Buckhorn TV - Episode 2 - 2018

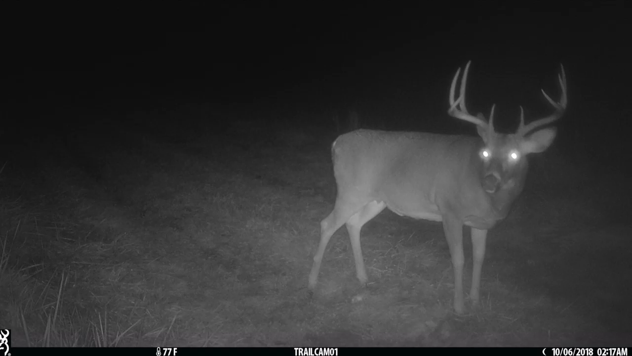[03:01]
the cut corn and standing corn right in the edge of it. So, you know, he's not a shooter this year, but probably one of our best seed bucks for next year. There's a deer that's just walking on the field now, about 500 yards to me to the right.